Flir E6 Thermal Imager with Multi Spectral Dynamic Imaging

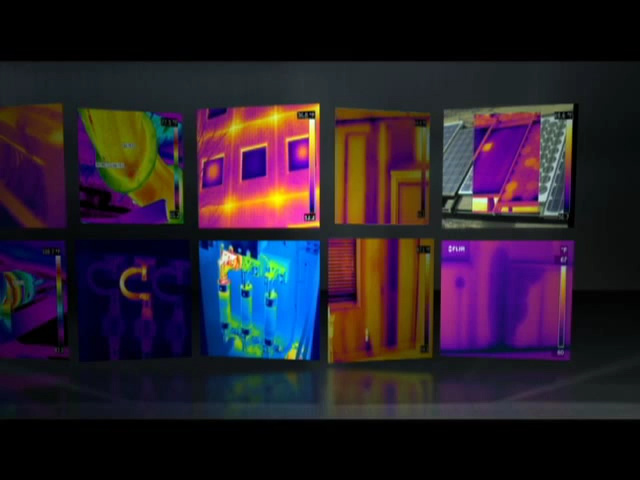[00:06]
FLIR thermal imaging cameras let you see what your eyes alone can't.
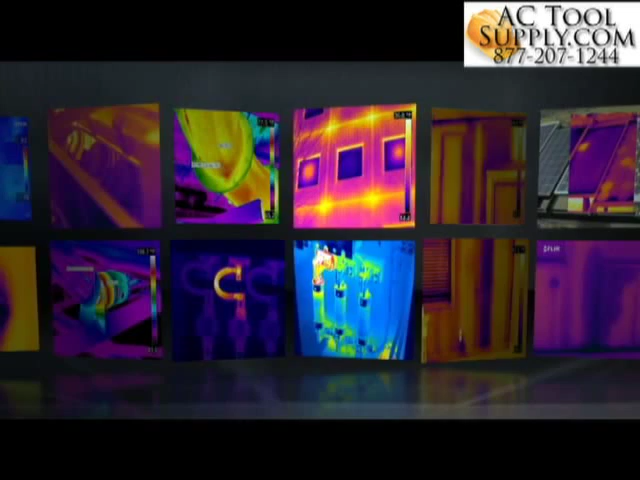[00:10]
They show you the future, an infrared world of hot and cold that helps reveal hidden problems in time to get them fixed before they cause further damage, waste more energy, hurt someone or shut things down.
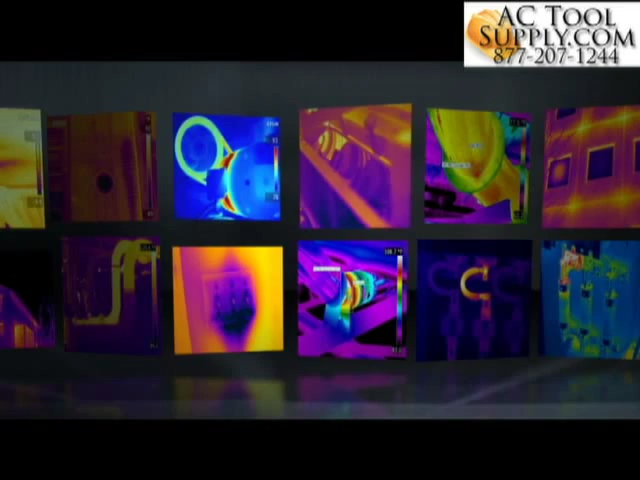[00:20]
But thermal images by themselves aren't always enough.
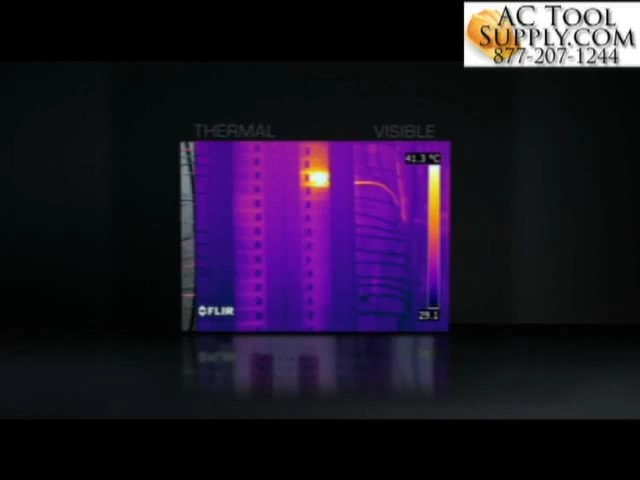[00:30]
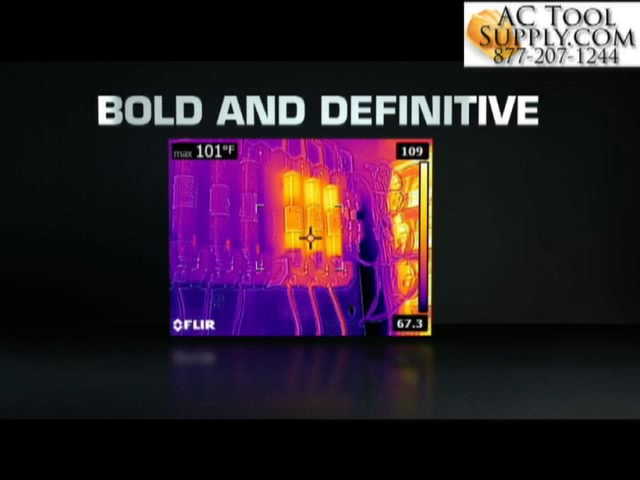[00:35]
On screen: max 101°F
Bold and definitive, MSX instantaneously generates an all-in-one thermal picture that pinpoints where the heat issue is as soon as you see it.
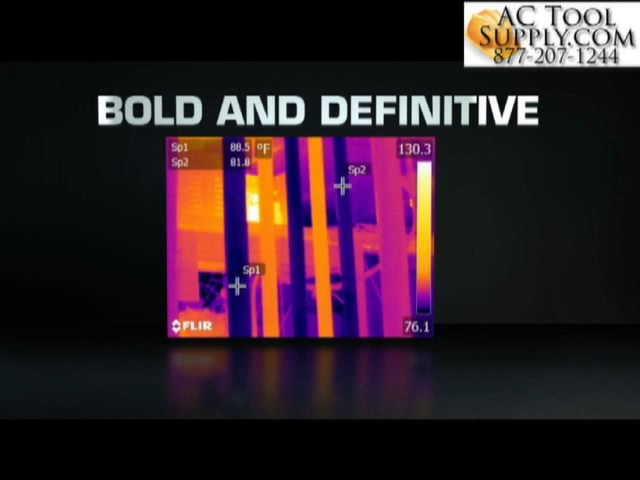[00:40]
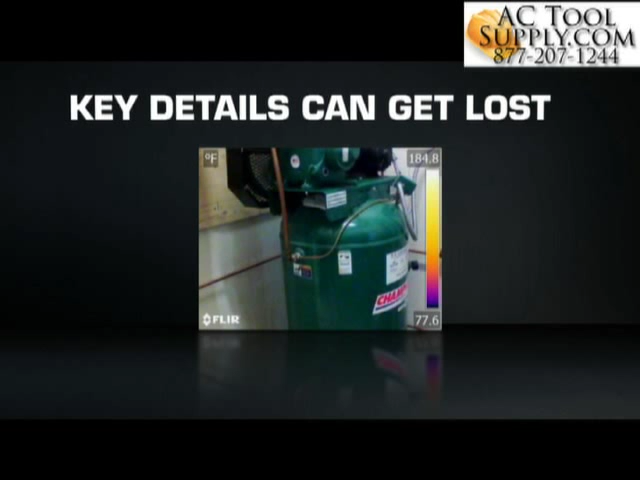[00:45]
Key details apparent to the naked eye can get lost in a regular thermal image, and older camera features that blend,
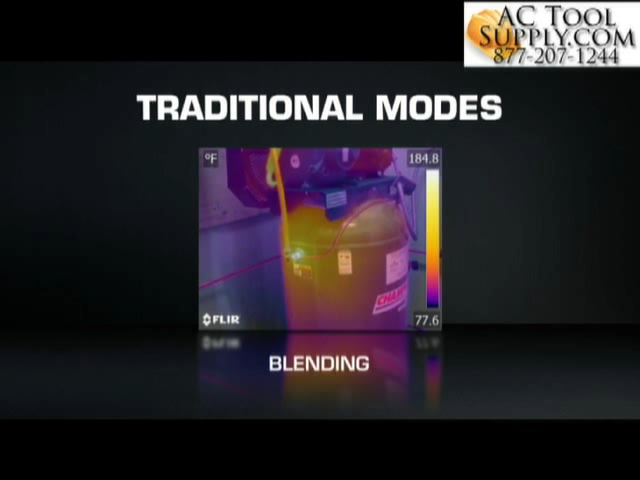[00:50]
On screen: scale top 184.8°F, scale bottom 77.6°F
overlay or fuse infrared and visible light images can take time to dial in and interpret. MSX is completely different.
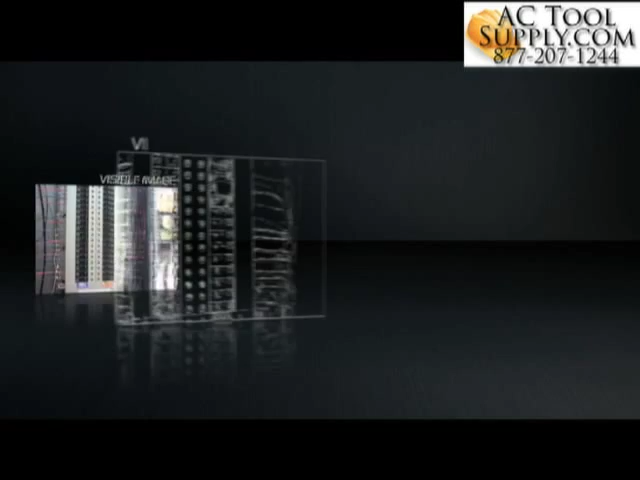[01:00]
Using FLIR's patented algorithm, MSX extracts the high contrast highlights from the built-in digital camera,
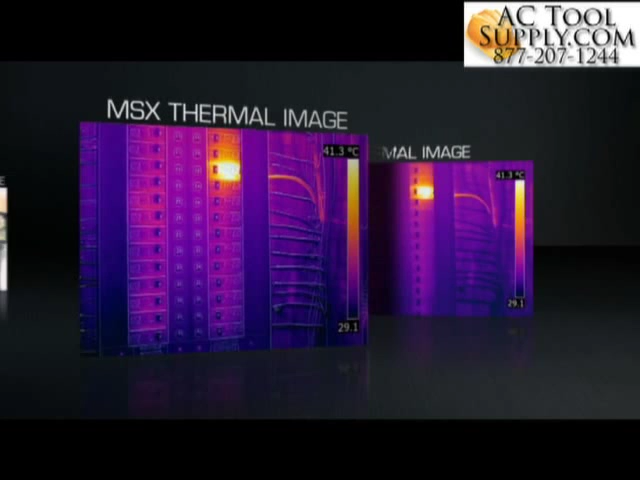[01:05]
On screen: scale top 41.3°C, scale bottom 29.1°C
then virtually etches these skeletonized details onto the entire corresponding thermal image,
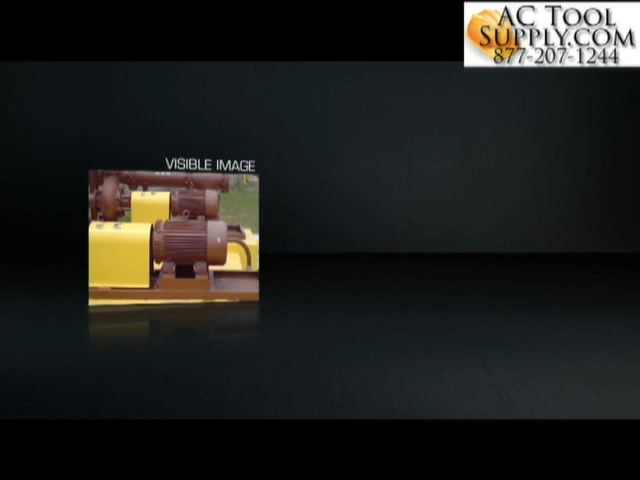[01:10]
all on board and in real time.
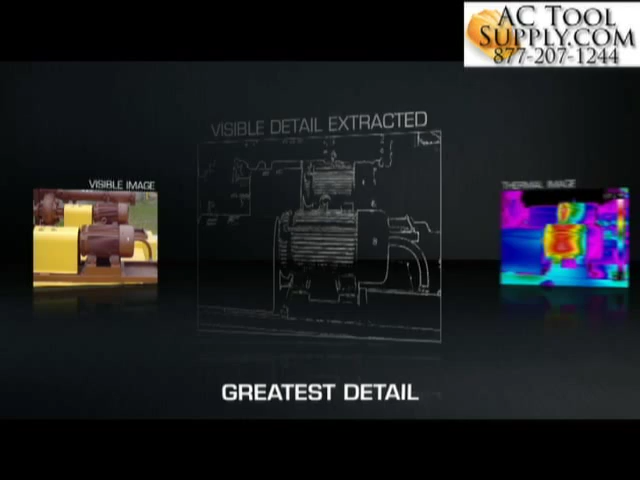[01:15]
The result? A single, totally recognizable thermal picture with all the texture,
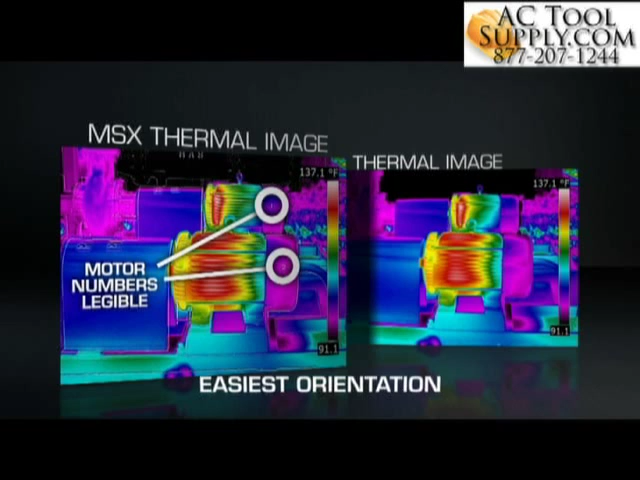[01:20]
On screen: scale top 137.1°F, scale bottom 91.1°F
depth and definition you need to tell a better story about the heat issues you've uncovered.
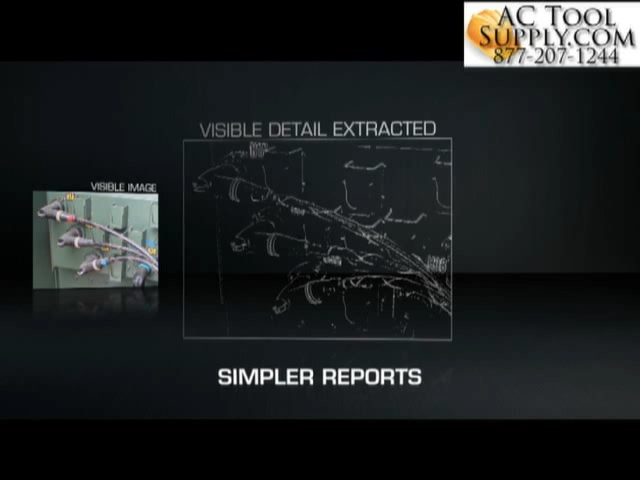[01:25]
Stunning images that can help you get a faster yes for repairs, improve uptime and safety,
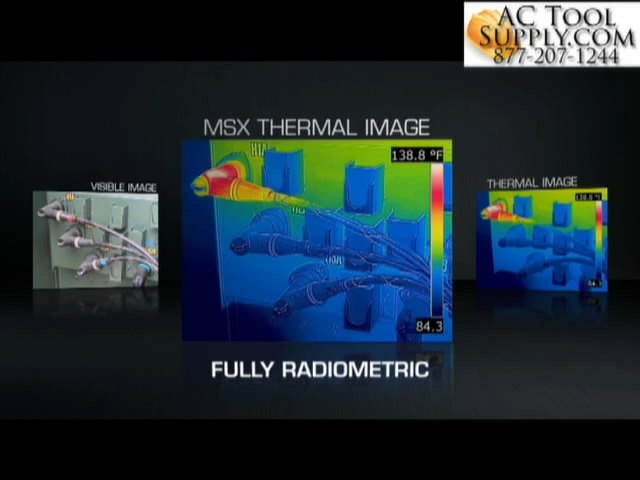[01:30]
On screen: scale top 138.8°F
save customers and companies money and make you look really good.
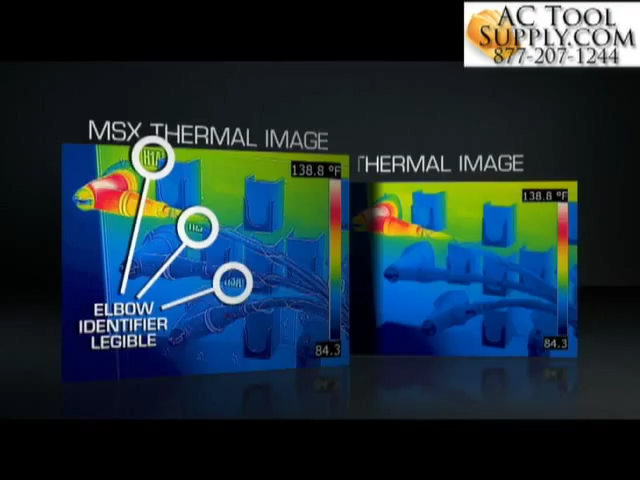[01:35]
On screen: scale top 138.8°F
Gain the extra edge with MSX thermal imaging, only from FLIR.